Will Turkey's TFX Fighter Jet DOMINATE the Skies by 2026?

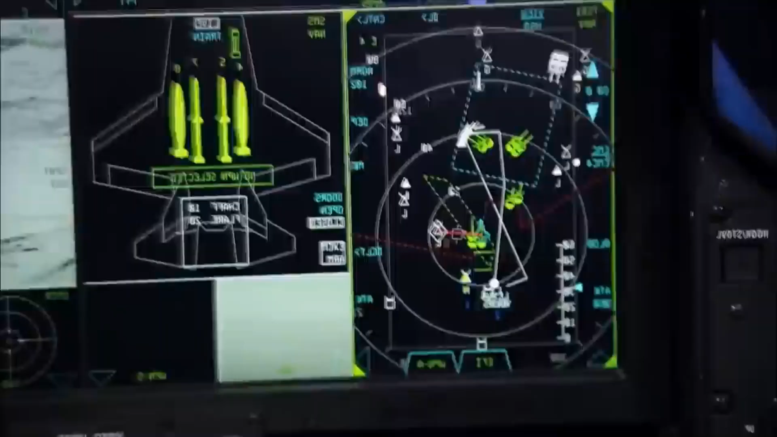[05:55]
The TFX fighter jet will incorporate a helmet mounted display,